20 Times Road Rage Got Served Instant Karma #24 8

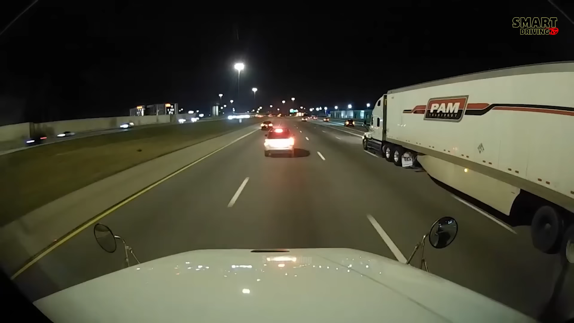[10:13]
This time it was Mike He was driving his truck when he encountered an SUV driver who seemed to not be completely alert while driving He was driving very slowly and his intentions were unclear In the end he caused the truck behind him to not understand and caused a collision with Mike's car